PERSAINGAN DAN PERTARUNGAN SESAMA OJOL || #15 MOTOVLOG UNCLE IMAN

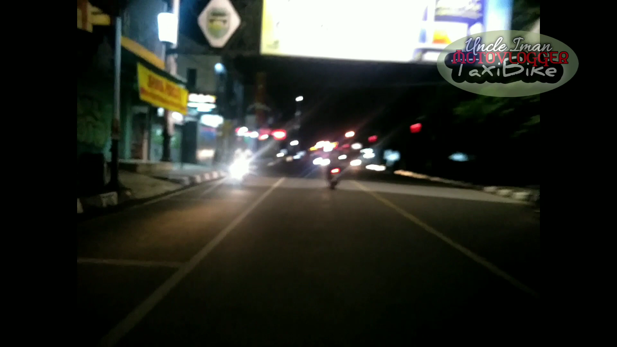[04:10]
Besar IDR nya besar Kita bisa Bisa ngelawan gitu Kalau Tapi kalau IDR nya kecil Kita mending kena nyingkir Kayak Angkel nih Angkel nyingkir nih Yang kira-kira Ada Resto foodnya nih